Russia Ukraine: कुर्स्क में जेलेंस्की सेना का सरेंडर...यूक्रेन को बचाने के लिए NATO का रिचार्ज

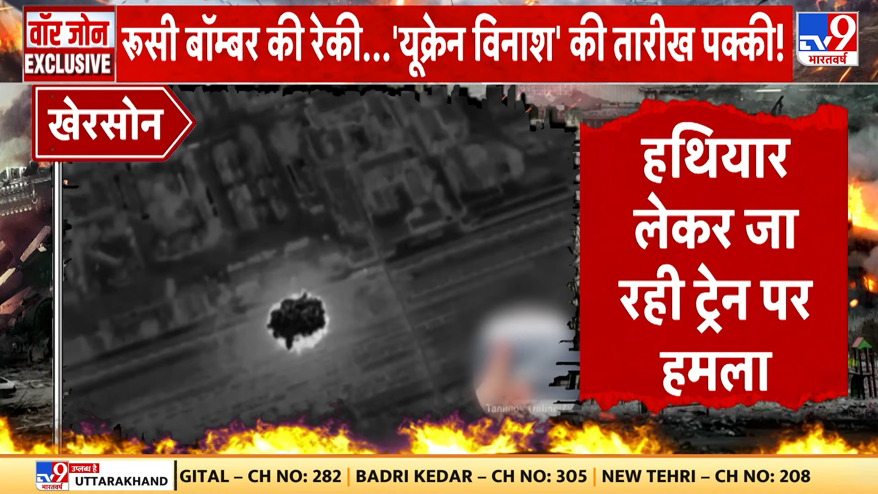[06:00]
खेरसोन में रूसी सेना ने इस्कंदर मिसाइल से विस्फोट कर यूक्रेन की एयर डिफेंस सिस्टम को जला दिया।